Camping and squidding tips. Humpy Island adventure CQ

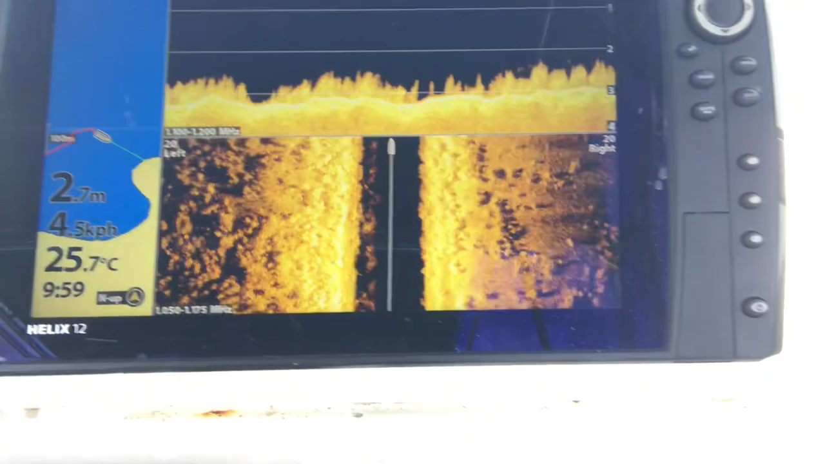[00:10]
On screen: depth 2.7 m, water 25.7°C, speed 4.5 km/h
That is really, really good squid country.
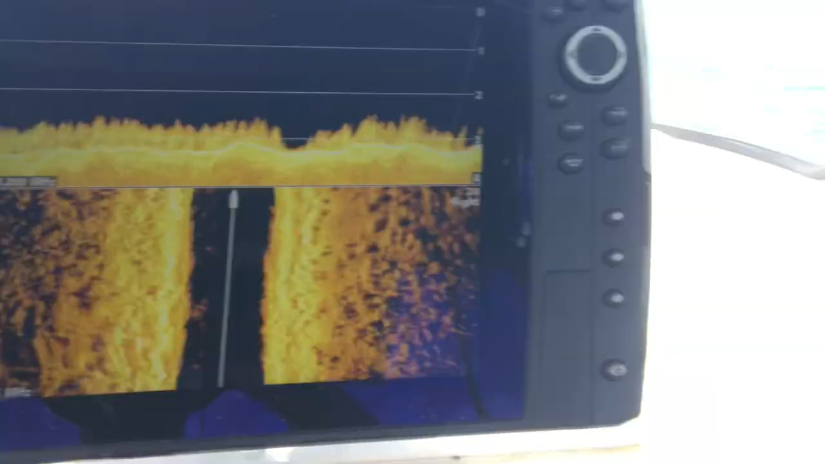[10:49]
And the best thing is, if you have a look at the sounder, hopefully that's coming up all right.
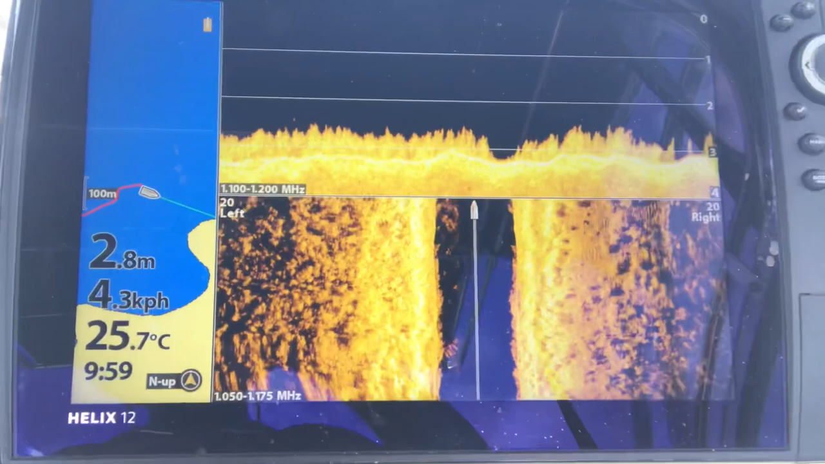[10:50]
On screen: depth 2.8 m, water 25.7°C, speed 4.3 km/h
You can see all this weed.
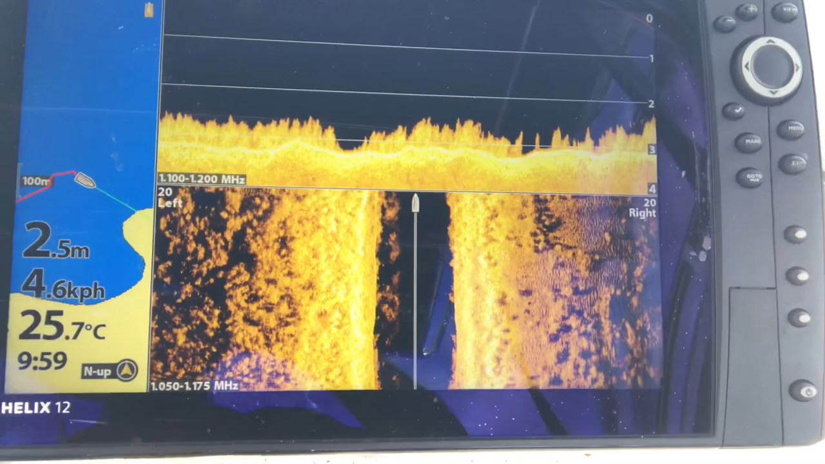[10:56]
On screen: depth 2.5 m, water 25.7°C, speed 4.6 km/h
You can look in the water and look at that, but all this weed on the bottom there, that is prime.
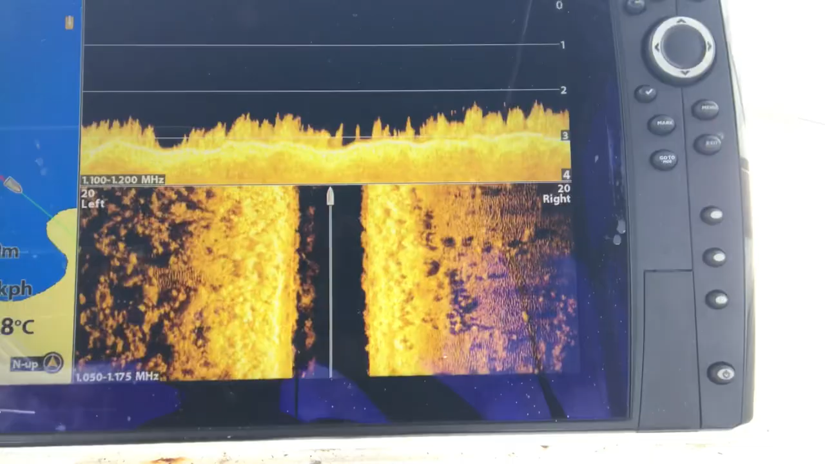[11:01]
That is really, really good squid country. So,
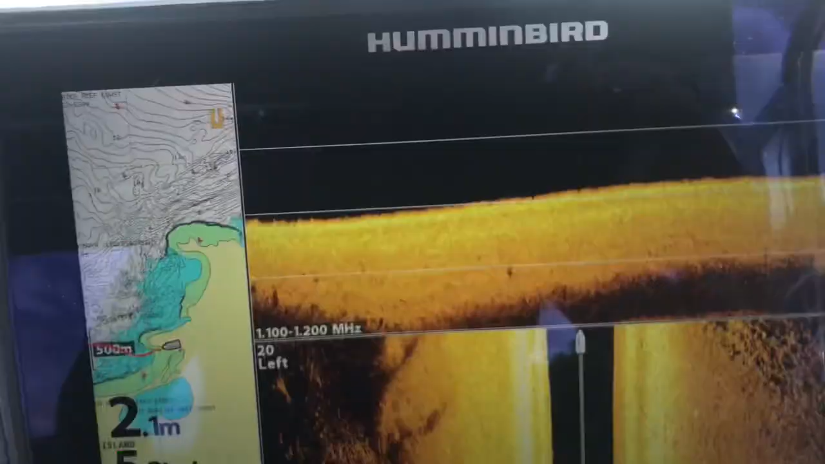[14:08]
On screen: depth 2.1 m
So we're sitting there, what have we got?
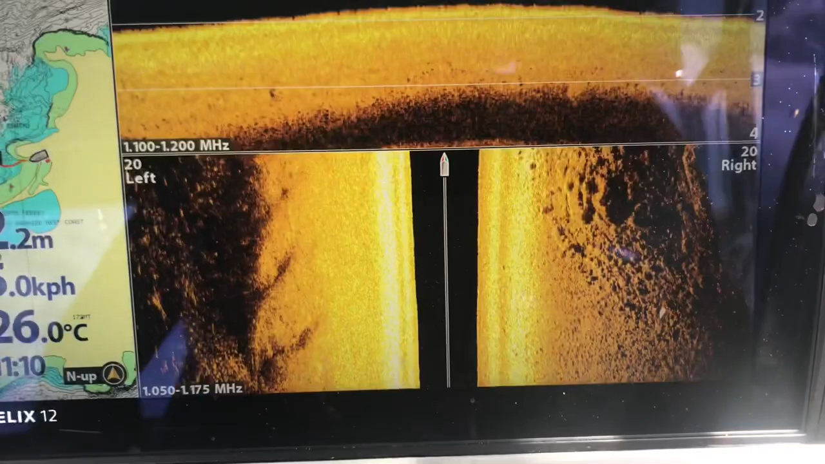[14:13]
On screen: water 26.0°C
A couple of meters of water here. It sort of shallows up out the front a little bit.
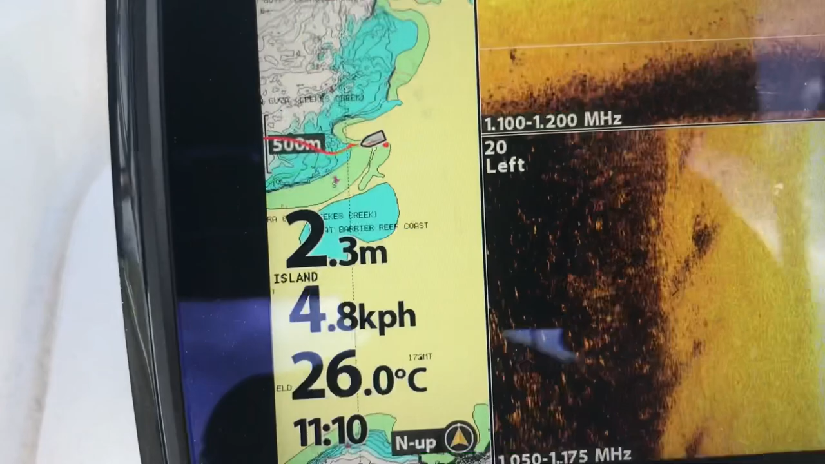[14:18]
On screen: depth 2.3 m, water 26.0°C
Here we zoom out on our GPS.